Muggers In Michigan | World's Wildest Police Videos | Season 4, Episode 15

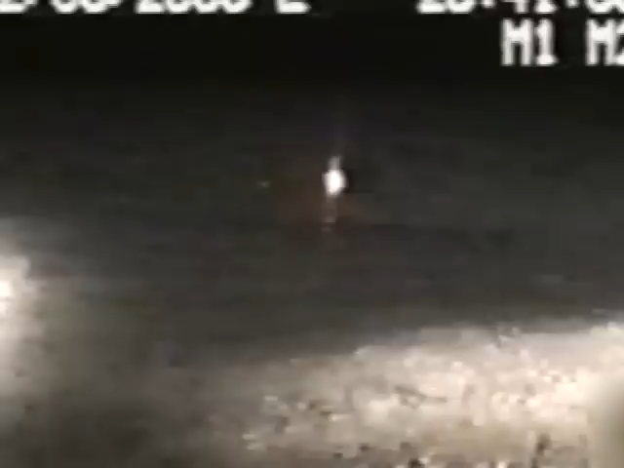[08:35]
The suspect ran the roadblock doing close to 90. There was no way he could hold the road. The SUV flipped 8 times, and the steel-bodied vehicle crumpled like a tin can.
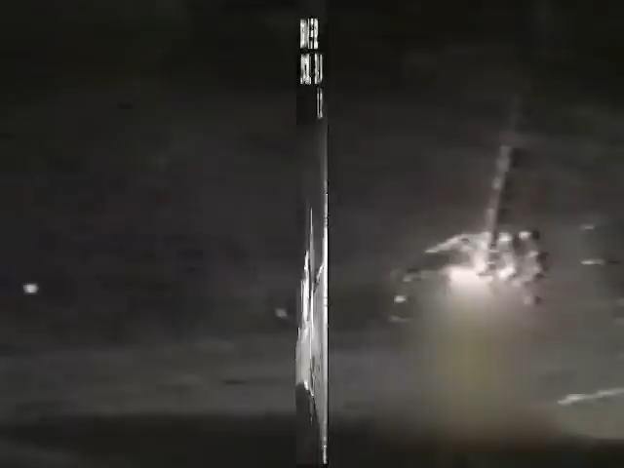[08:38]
Police rushed to the mangled wreck, only to find that the suspect was thrown clear.
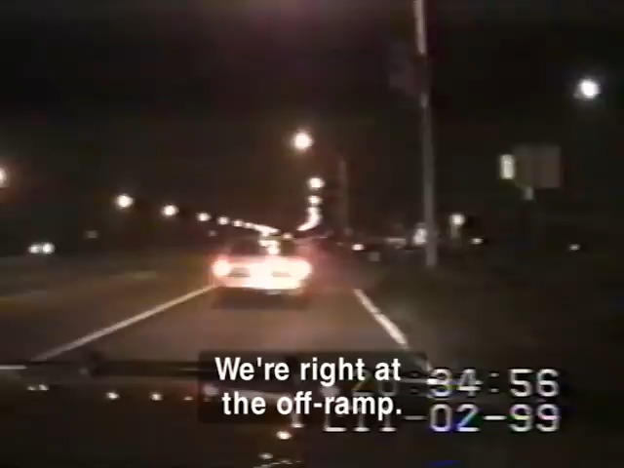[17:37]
But when the officer turns on his lights, instead of taking a ticket, the suspect panics and takes off.